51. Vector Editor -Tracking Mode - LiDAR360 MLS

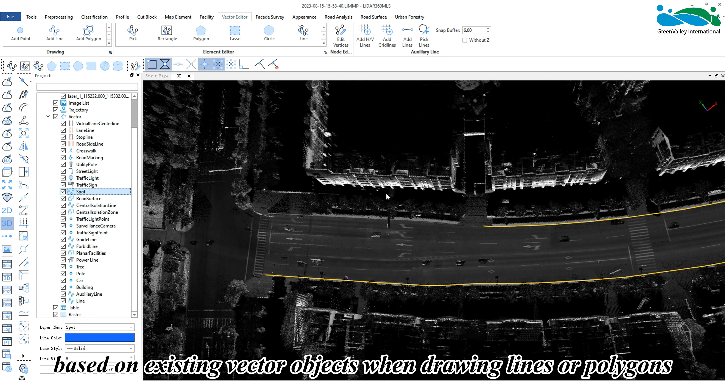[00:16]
The tracing mode is mainly used when drawing vectors,
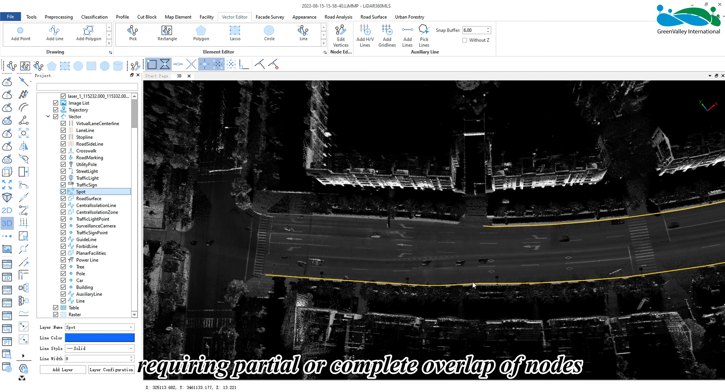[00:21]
requiring partial or complete overlap of nodes between multiple vector objects.
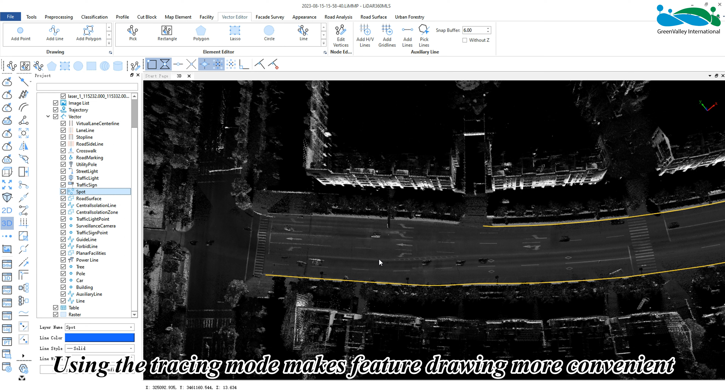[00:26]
Using the tracing mode makes feature drawing more convenient.
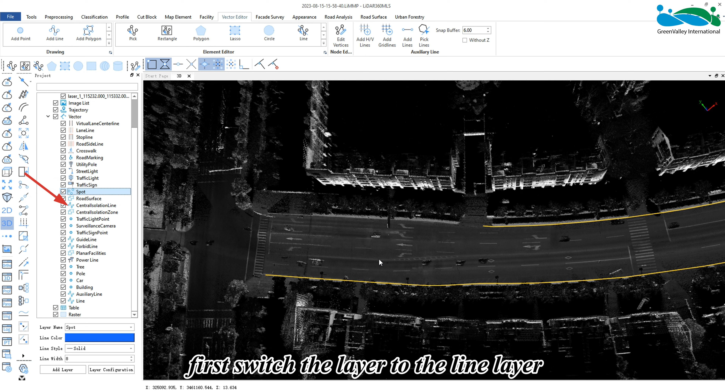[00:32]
To trace a vector line, first switch the layer to the line layer, and then activate the add line function in the vector editor tool.
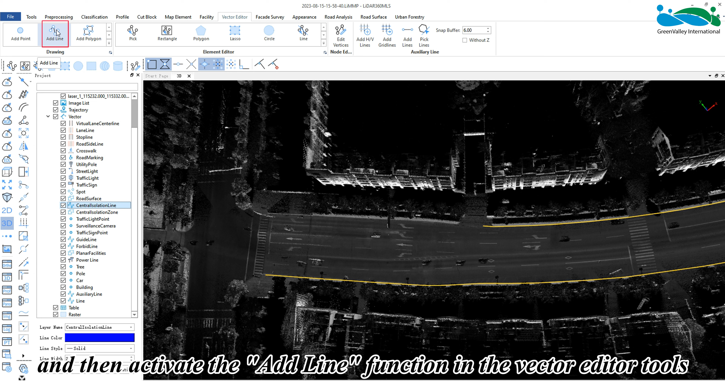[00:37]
The shortcut keys displayed in the upper left corner of the 3D windows are T for tracing mode,
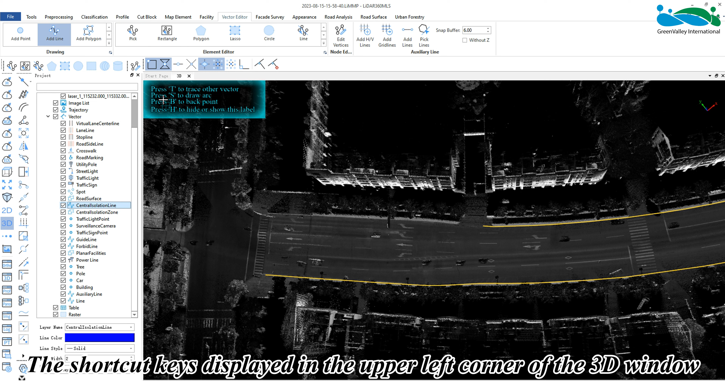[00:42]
S for drawing arcs, and B for back point.
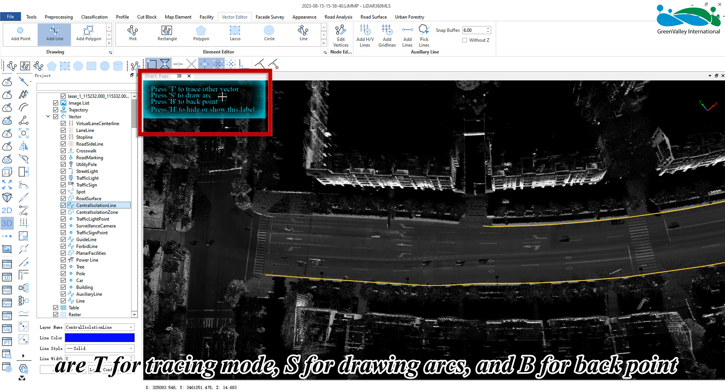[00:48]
We can capture line features in the point cloud as usual.
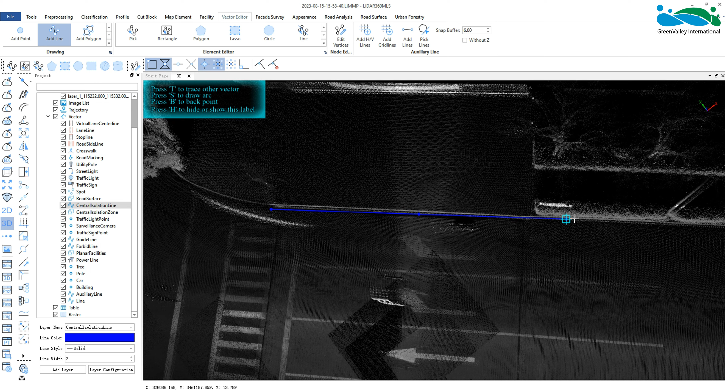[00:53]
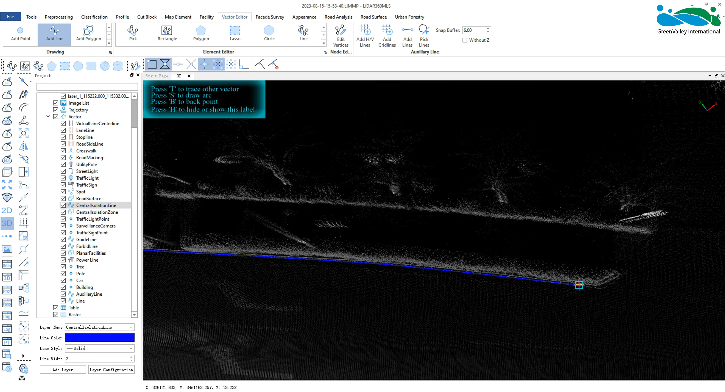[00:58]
When capturing a certain location, it is required to overlap with existing road boundary lines.
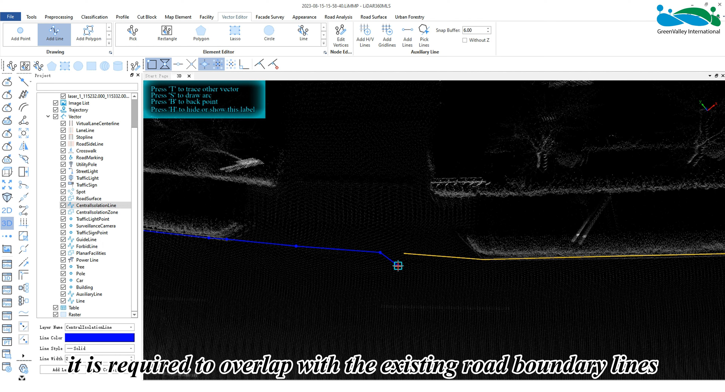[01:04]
At this time, users can use T to switch to tracing mode,
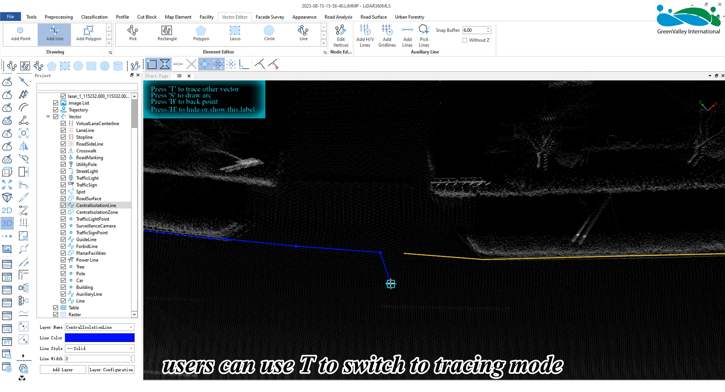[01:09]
and then click on a starting position on the object to be traced.
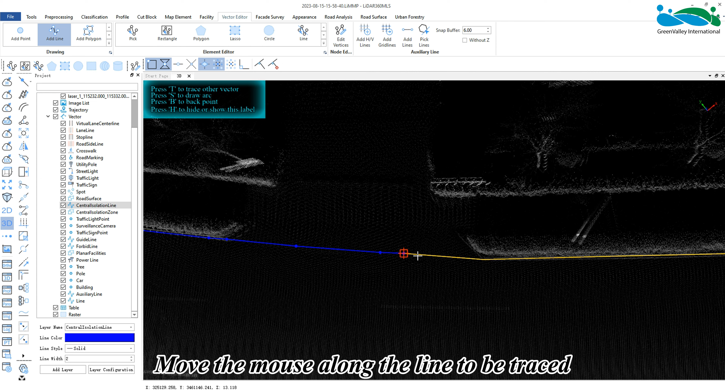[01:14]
Move the mouse along the line to be traced, and the vector nodes will be automatically captured.
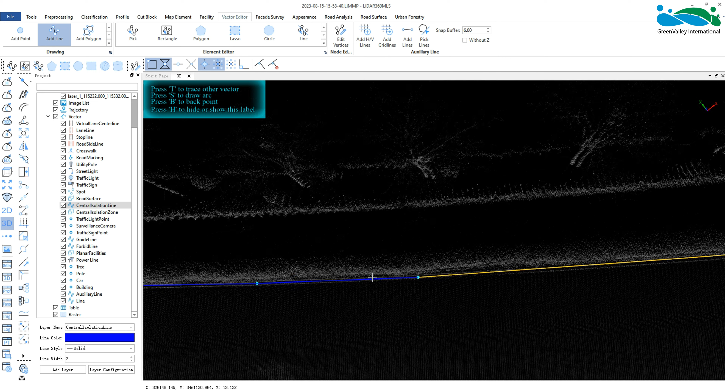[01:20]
During the entire tracing process, there is no need to manually add nodes. During the tracing process, you can right click to cancel the current tracing.
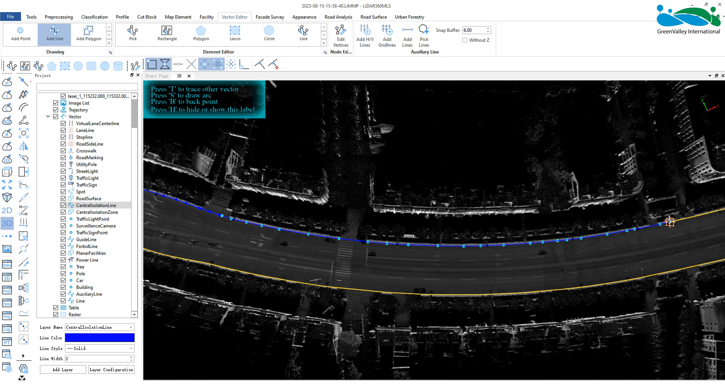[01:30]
Note that cancelling will not only clear the traced nodes, but also exit the tracing mode by default. If users only want to cancel part of the tracing,
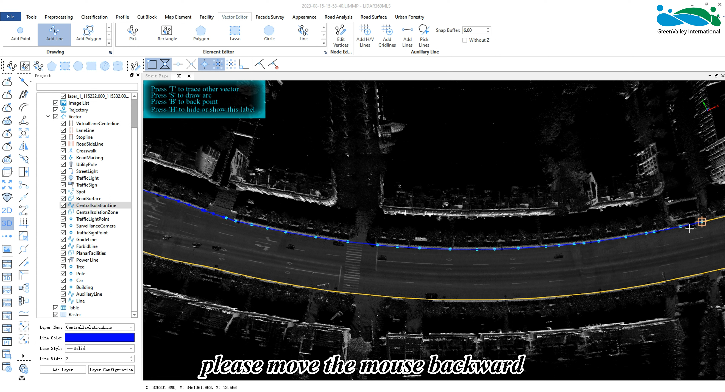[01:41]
please move the mouse backward during the tracing process to backtrack the traced nodes.
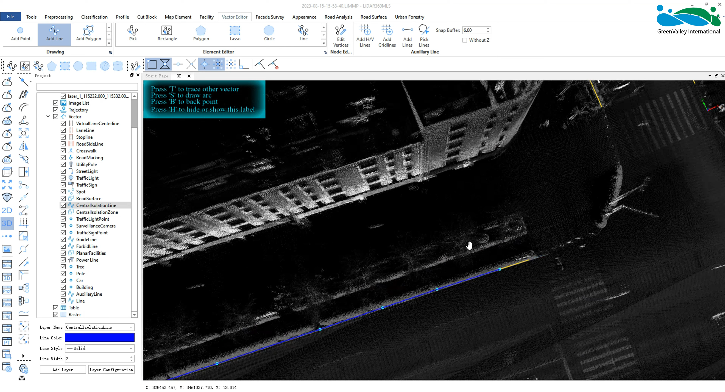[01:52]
When users need to stop tracing, simply click the left mouse button at the ending position, and it will automatically switch to normal drawing mode.
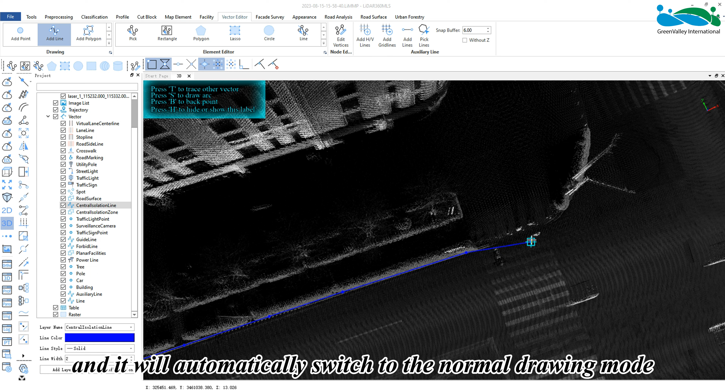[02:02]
The above is a simple tracing of a vector object.
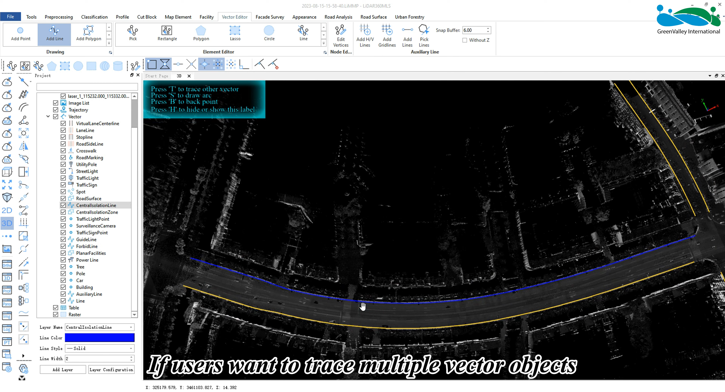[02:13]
If users want to trace multiple vector objects, there will be various situations such as whether the original vector objects are connected or intersecting. In this case, there are different operations with a mouse during the tracing process.
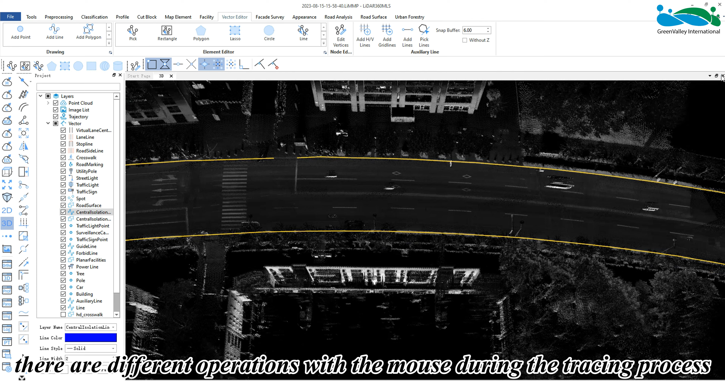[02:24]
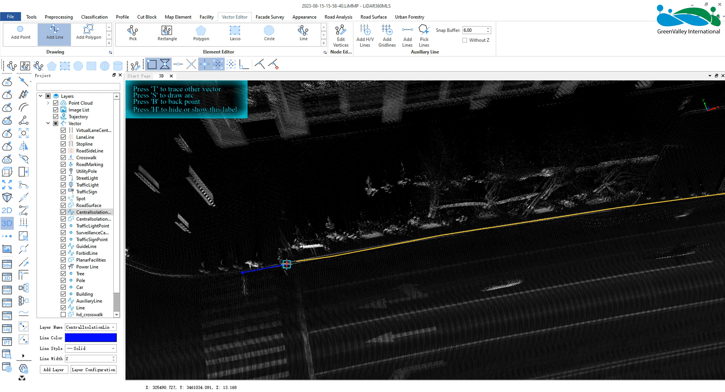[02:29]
In the first case, if two lines are not connected at the switching point, please click the left button at the switching point first to complete the tracking of the first segment.
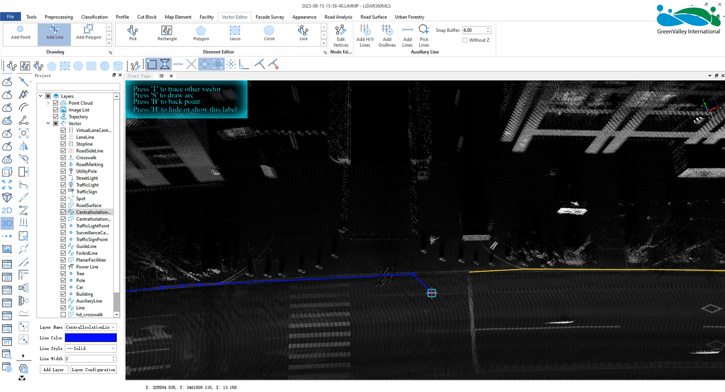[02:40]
Then click T and click the left button again on the adjacent line where users want to switch, and continue tracking the second line.
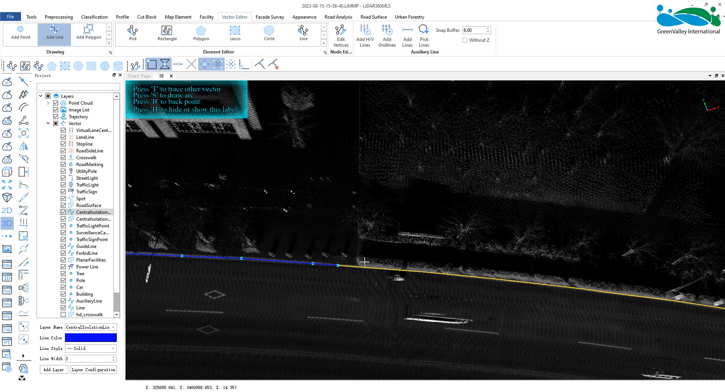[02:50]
In the second case, if the two lines are connected or intersected at the switching point, please move the crosshair to the connected line and continue tracking. Please do not click the button during the tracking and switching process.
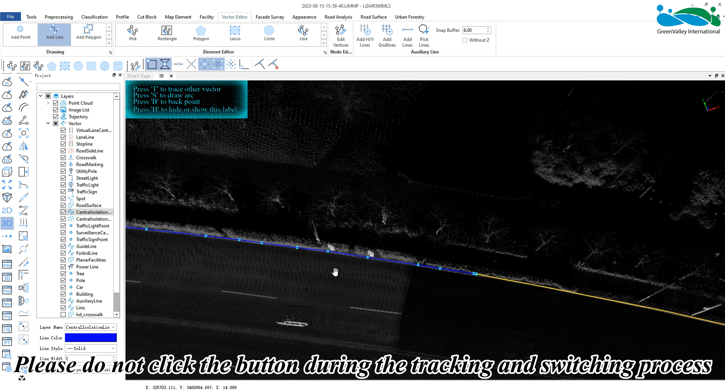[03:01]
Finally, click the left mouse button to end the current tracking. After drawing the line, double click the mouse to complete the collection of the line object.
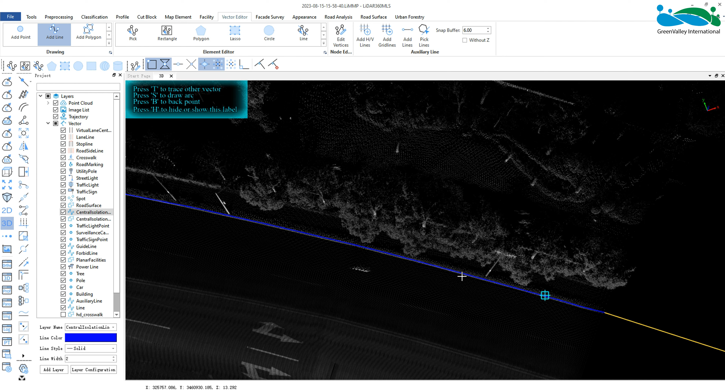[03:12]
By using the pick function, users can view the collected lines and their corresponding information.
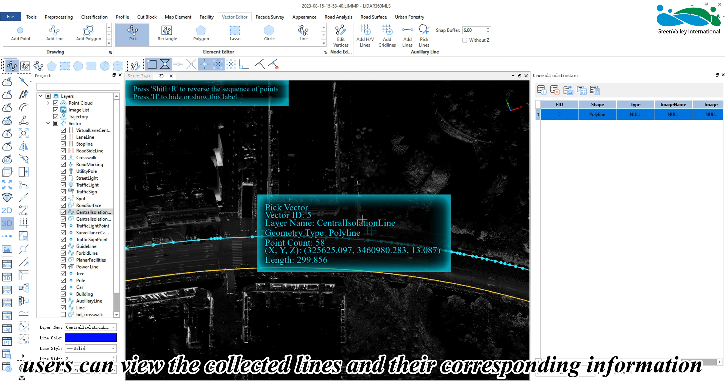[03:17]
Similarly, when tracing a polygon vector object,
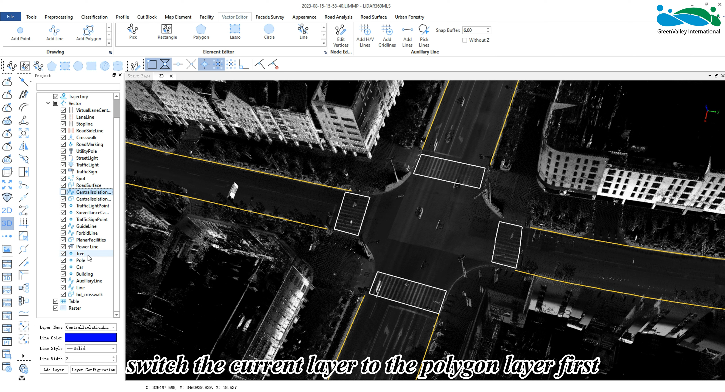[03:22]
switch the current layer to the polygon layer first, then activate the add polygon function in the vector editing, which is displayed in the top left corner of the 3D window as a shortcut.
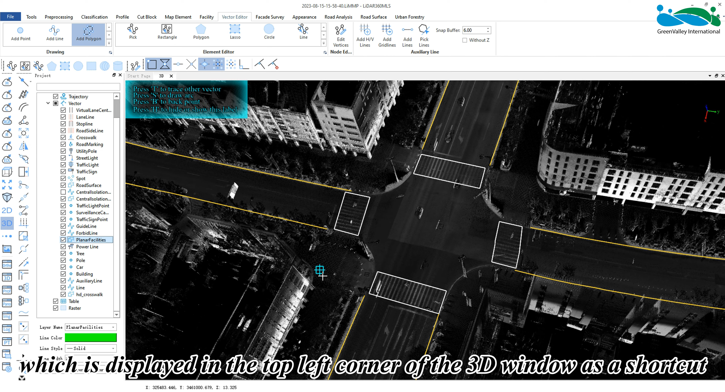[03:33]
When collecting polygon features and encountering the need to align with existing vector object edges,